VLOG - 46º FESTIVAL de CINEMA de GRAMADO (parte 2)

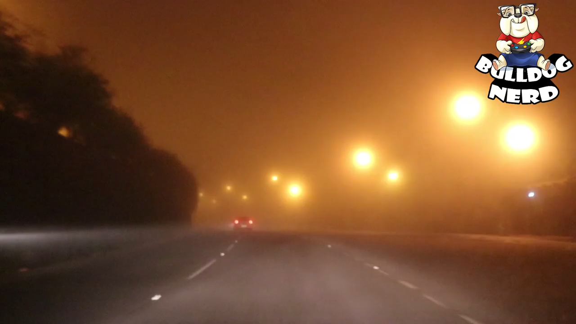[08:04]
Aqui em Gramado, pessoal, a direção é com muita emoção. Dependendo do horário da serração, tu não enxerga um palmo na frente. Tem que se guiar pela tinta do asfalto para enxergar alguma coisa. O pessoal que não é daqui vai bem na manha para não ter acidente. Ó, aqui a gente está na rua principal de Canela.